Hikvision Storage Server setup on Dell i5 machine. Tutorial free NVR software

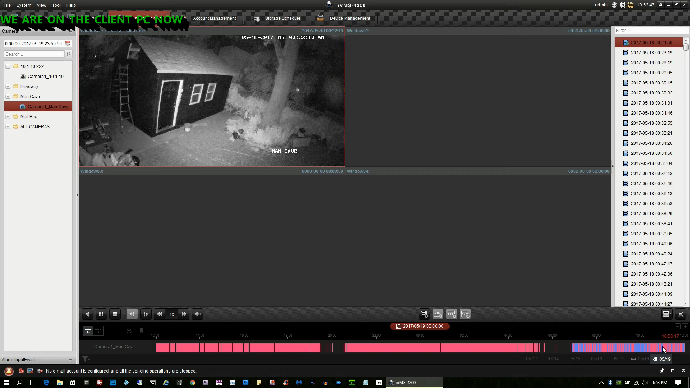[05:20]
motion it defines the event in pink so anytime you see the timeline you'll see